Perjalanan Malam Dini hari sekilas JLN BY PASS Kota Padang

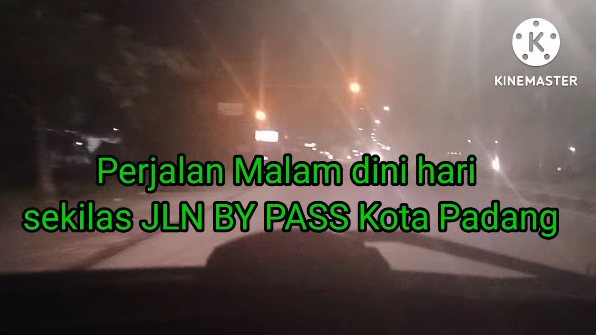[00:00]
Manila bypass ya. Perjalanan kita di bypass ya dari Padang. Ini udah kita udah sampai di Kota Padang ya, kita menuju Kota Padang Panjang ya. Mandi malam hari jam 2. Mudah-mudahan sampai ke tujuan ya. Ke tujuan kita selamat ya. Ini kondisinya yang sangat sepi ya.
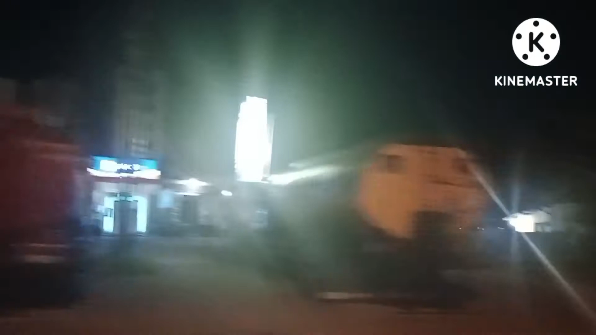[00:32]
Yang sepi ya, terus saja perjalanannya ya. Di bypass ya,
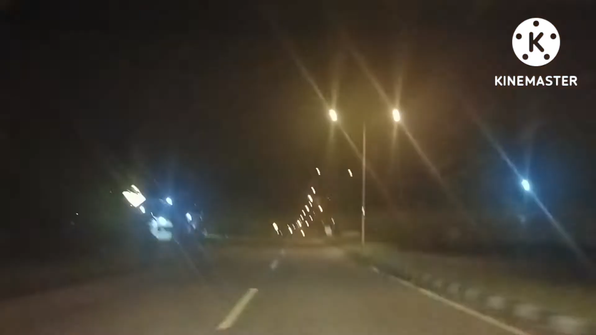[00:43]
kita tadi dari pesisir selatan ya, dari Tapan. Kita udah menempuh perjalanan, kita berangkat tadi sekitar jam 7:30 ya, udah sekitar berapa jam itu ya, an ya, sekitar 5 jam ya perjalanan kita dari Tapan ke Padang ya.